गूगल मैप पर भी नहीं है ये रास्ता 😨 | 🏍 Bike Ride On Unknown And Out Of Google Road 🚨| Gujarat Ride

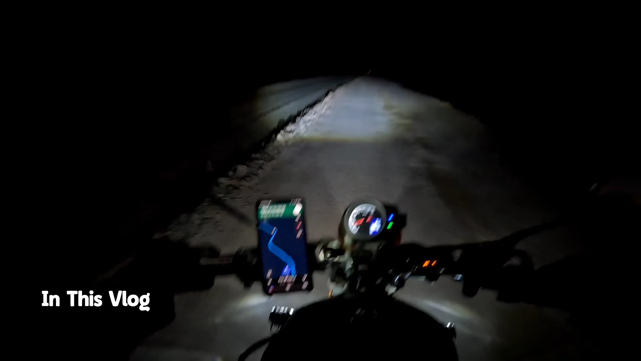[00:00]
یہ دیکھو یہ روڈ ابھی تک میپ پہ بھی نہیں آئی ہے یہ بھی بہت انڈیٹڈ راستہ ہے پتہ آئیے دیکھو کتنا خوبصورت ہے میں گلت جا رہا ہوں کیا ایسا نہیں یہ روڈ آگے جا کے ختم ہو رہی ہوں بھائی یہ میپ کہاں دیکھ جا رہا ہے یہ راستہ تو ہنی میپ میں ابھی تک یار یہ تھوڑا رسکی ہے گوگل میپ پہ راستہ نہ ہو اور نائٹ میں اور ایسے سنسان راستے میں پھر رائٹ کرنے میں تو ہم سمجھ میں آتا ہے کہ نائٹ رائٹ کا کیا رسک ہے اکیلے سولو رائٹ کا یہ اتنا سناٹا ہے نا مجھے ٹھنڈ لگ رہی ہے لیکن میری ہمت نہیں میں اتر کے سائیڈ میں کہیں پہ کچھ پہل لوں
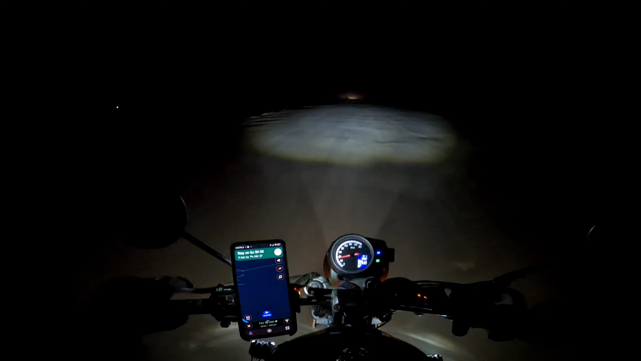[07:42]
بھائی یہ میپ کہاں دیکھے جا رہا ہے یہ راستہ تو ہینی میپ میں بھی تک یار یہ تھوڑا رسکی ہے پھوچھتا ہوں چاہتے ہیں چگہ
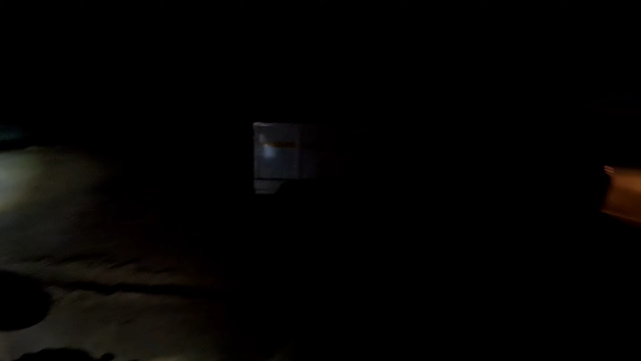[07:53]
چاہتے ہیں یہ رانی کی بھاو کیلئے رہی رہی راستہ رانی کی بھاو
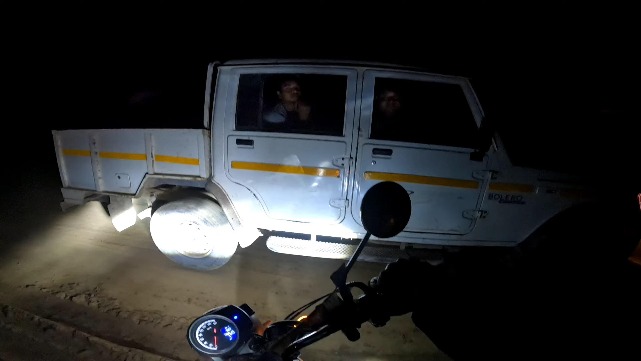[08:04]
رانی کی وہ جانا تھا لیکن کچھ ران رادان کیا کون سا جگہ ہے ہاں اچھی راستہ پورا بنا ہوا نا ہمارا راستہ ہے نا تو میں جو دکھا رہا راستہ دکھائی نہیں رہا ہے اسی لیے میں نے پورا کچھ راستہ
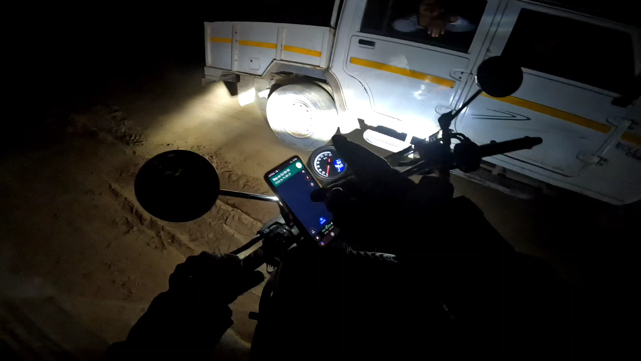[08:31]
دکھا رہا ہے پورا خالی ہے نیا بنانا بھی آہ اس لیے اچھا آگے دو راستے کیا
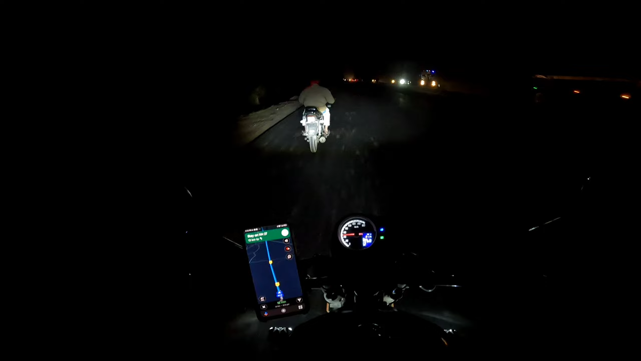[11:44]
ایسے بندے نہ کرواتے ہیں ایکسیڈنڈ اس کی گھڑی میں لائٹ دیکھو نہ لائٹ ہے نہ بیک لائٹ ہے نہ کچھ ہے کیوں نکلا ہے ہیوے پہ